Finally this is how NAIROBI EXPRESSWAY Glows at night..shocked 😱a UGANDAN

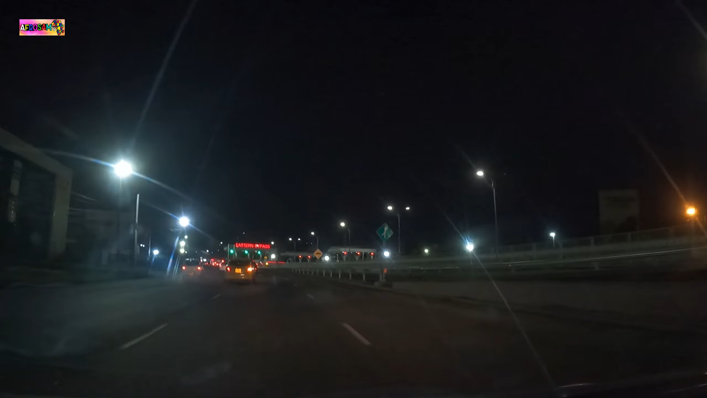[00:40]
I was like, voting. So nighttime won. So this is Nairobi Expressway at night. So stick with me with my Uber driver. We're taking a ride. Thank you for watching.